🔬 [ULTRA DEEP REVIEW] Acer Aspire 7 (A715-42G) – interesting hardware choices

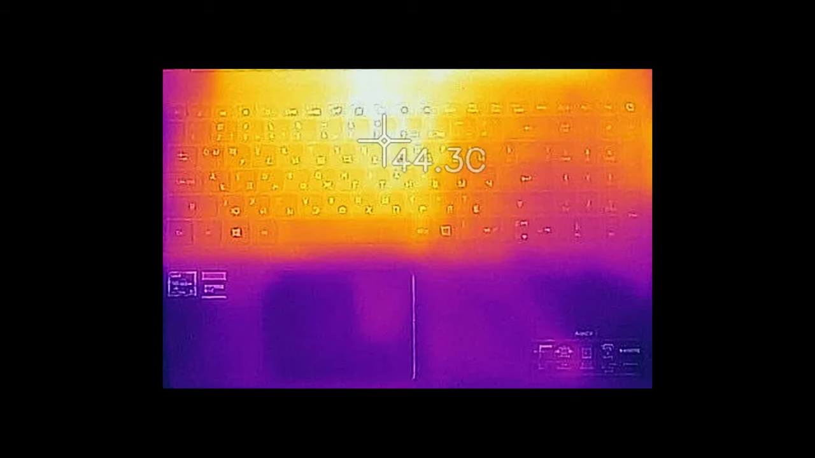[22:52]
On screen: spot 44.3°C
And although the 44 degrees Celsius plus temperature on the keyboard may seem a lot, it is within what can be considered as reasonable. Before we start, we have to consider the price tag of this notebook.